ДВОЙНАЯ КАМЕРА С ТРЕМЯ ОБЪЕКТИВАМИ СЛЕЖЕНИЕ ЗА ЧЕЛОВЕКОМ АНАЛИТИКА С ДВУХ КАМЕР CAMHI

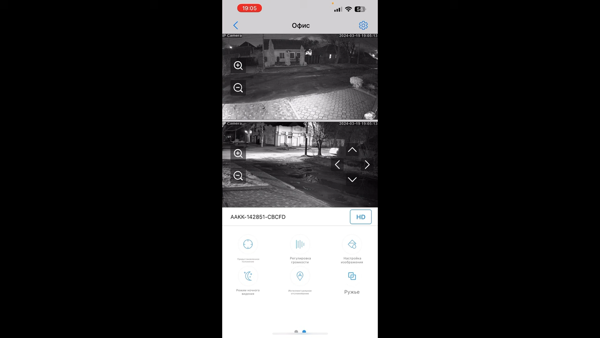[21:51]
Настройки. И вот. Значок. Обычное ночное. Интеллектуальное ночное. По человеку. Будет включать прожекторы.
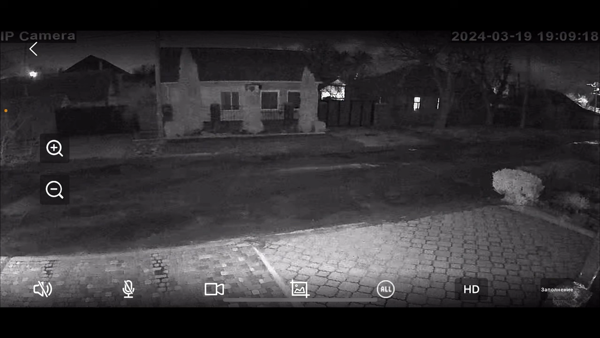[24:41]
В свете светодиодов. Черно-белый вариант. Призумировать так же. Но дальше уже видно. Шумы появляются. Качество теряется. На сегодня все. Ссылку я оставляю на Алиэкспресс. Заходи заказывай. Кого устраивает такой вариант. Есть такой вариант 4G. Не забудь. Если тебе нужна 4G такая камера. То. С поддержкой сим-карт. То так же ты можешь ее заказать.
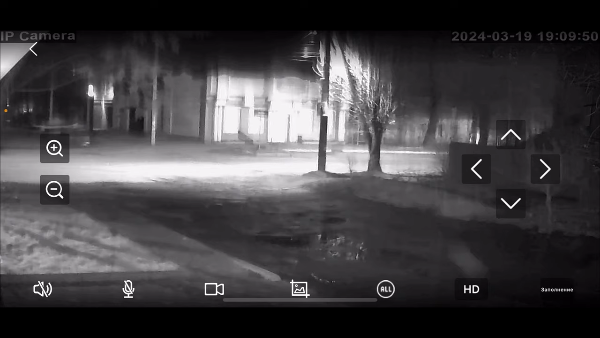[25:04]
С таким приложением. Приложение нормальное. Минусы я сказал по камере. Показал вам реальную картинку. Ты увидел. И принимай решение. Подписывайся в Telegram. Там с тобой на связи. И продаю все, что показываю на своих видеообзорах. По цене Алиэкспресс. И на канал подпишись. В дороге еще много чего интересного. И на все будут понятно, что видеообзоры. Так, что ты определила. Прислала уведомления.